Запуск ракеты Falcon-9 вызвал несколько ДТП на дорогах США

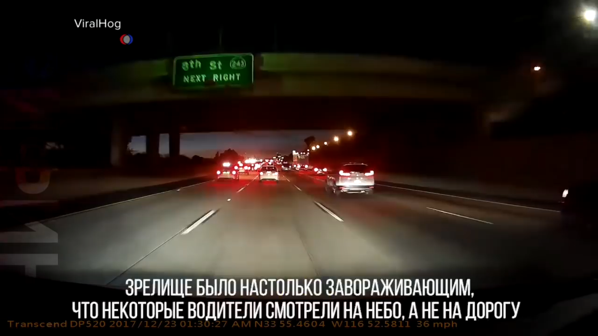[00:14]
Зрелище было настолько завораживающим, что некоторые водители смотрели на небо, а не на дорогу. И даже после того, как столкнулось несколько автомобилей, записавшийся очевидец продолжил комментировать происходящее в небе.